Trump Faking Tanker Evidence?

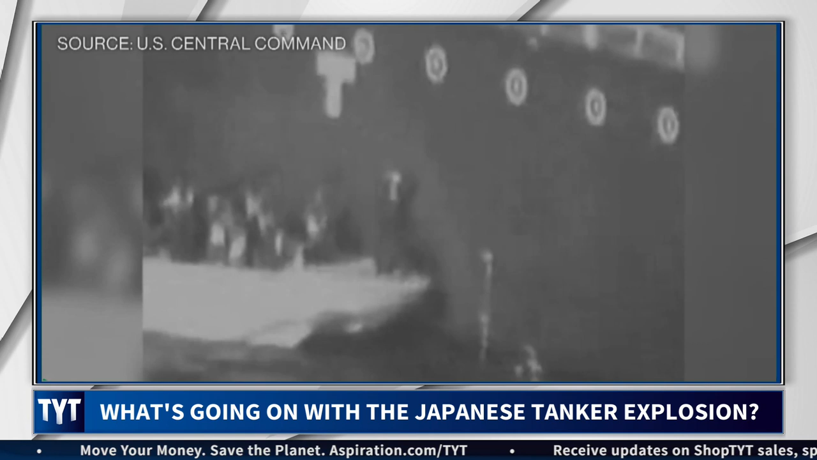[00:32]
There it is, you can't really see much. It's supposedly a boat with Iranians in it. And the accusation is that the Iranian boats showed up to retrieve an unexploded mine from one of the tankers.